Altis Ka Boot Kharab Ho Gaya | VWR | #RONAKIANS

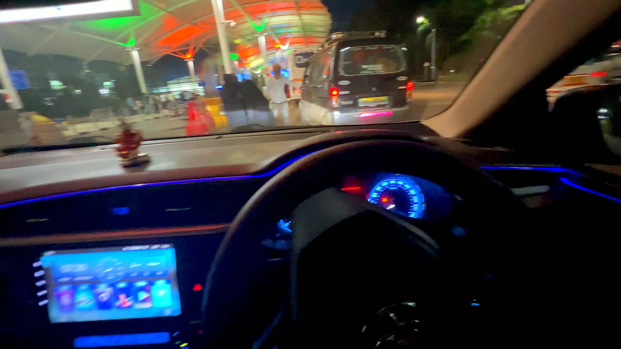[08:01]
कैसे ये देखो गाड़ी है ना, मैंने फिलहाल तो बूट जैसे मतलब बूट तो बंद हो ही नहीं रहा है, तो यहाँ पे डिस्प्ले पे देखो ये लाइट आ रहा है एंड मैंने ये हजर लाइट चालू करके रखा है,
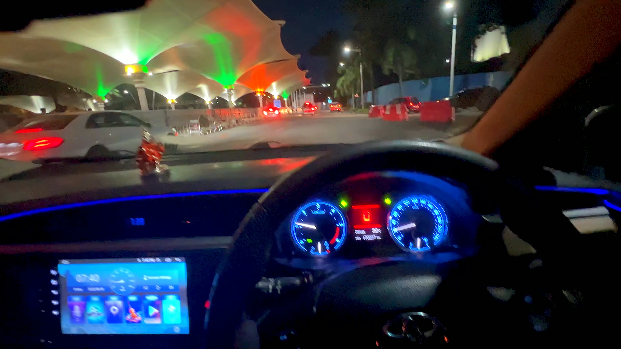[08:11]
लेकिन है ना सब लोग पीछे से बोल रहे हैं भाई डिक्की खुला है, लेकिन अब मालूम है डिक्की खुला है तो क्या करूँ, कुछ नहीं कर सकता हूँ, सबको मैं ऐसा थमदा करके दिखा रहा हूँ और कोई ऑप्शन ही नहीं भाई मेरे पास।
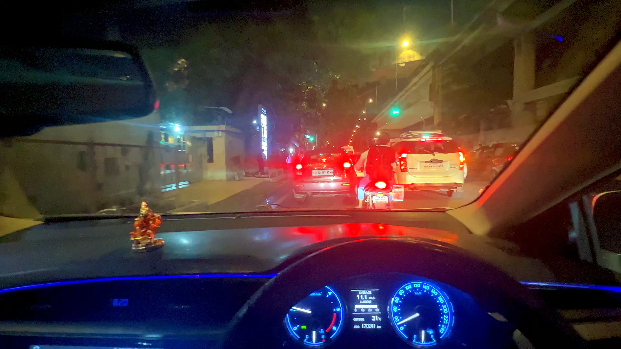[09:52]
गाइस हम सोच रहे थे कि हम चले जाएं फ्रॉम SCV रोड बिकॉज ये हाईवे ना तो बहुत ज़्यादा जाम रहता है यार, कंटाला आता है यार। कल सुबह को ना मुझे वापस 5 बजे उठना है एंड जाना है टू पुणे।
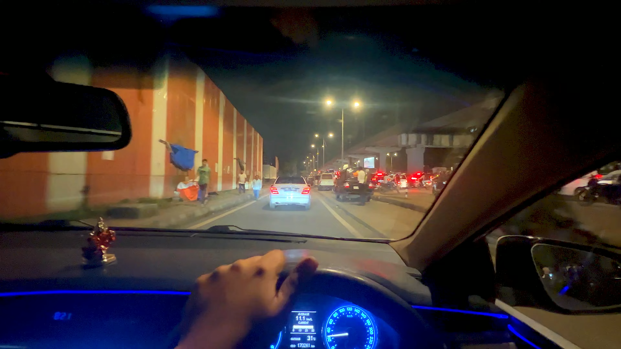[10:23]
देखो थोड़ा सा अभी और आगे जाऊँगा ना आपको दिखाता हूँ, फुल ट्रैफिक जाम। हाँ आ जाओ चाचा, पता नहीं कहाँ कहाँ से घुसा रहे गाड़ी। ये देखो
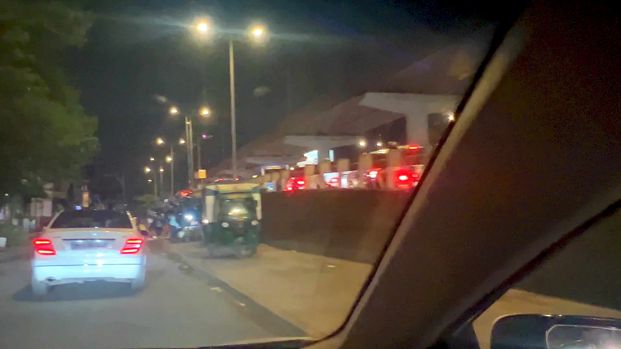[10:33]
दिख रहा है, ये है मुंबई का हाल।
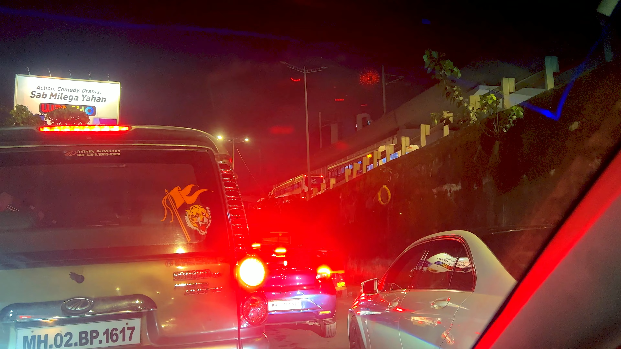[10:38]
देखो ऊपर भी ट्रैफिक, आगे भी ट्रैफिक, पीछे भी ट्रैफिक, हर जगह पे ट्रैफिक, मतलब साला कोई रास्ता ही नहीं छोड़ा यार।
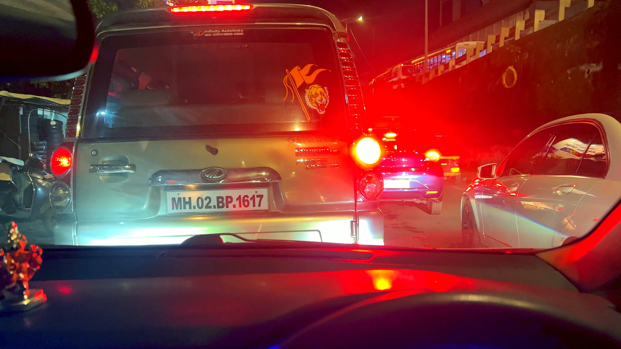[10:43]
कंटाल आ रहा है मेरे को घर जाने का भी। भाई साहब ये देखो कुछ तो लफड़ा हुआ है यहाँ पे और बहुत ही गंदा लफड़ा हुआ होगा।